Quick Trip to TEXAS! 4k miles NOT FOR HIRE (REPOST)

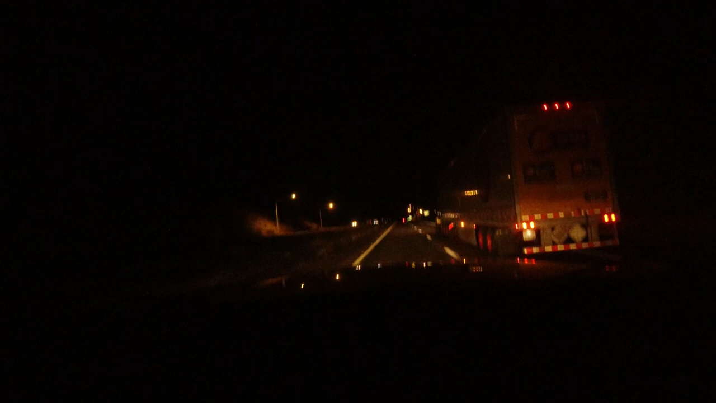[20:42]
closing in on the weigh station going into california guess what it's 10 o'clock at night she closed so we gone
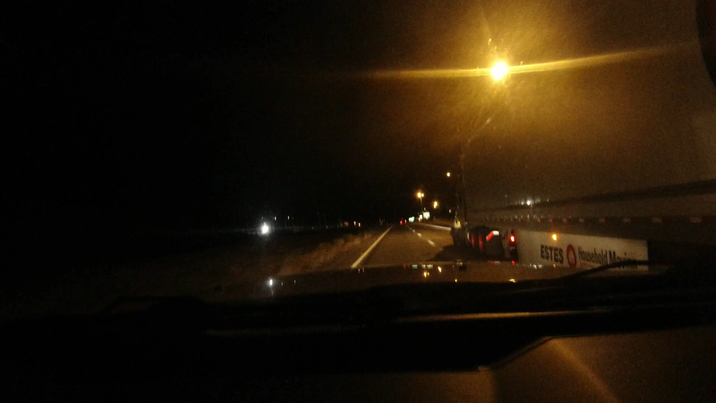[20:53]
some super trucker be like you guys uh you probably should have stopped there even though you're closed i know can't do nothing right i shouldn't be in this lane well i was trying to pass him i'm still in arizona i can do 75 so super truck on that here we go super truck super truck super truck let's see how they play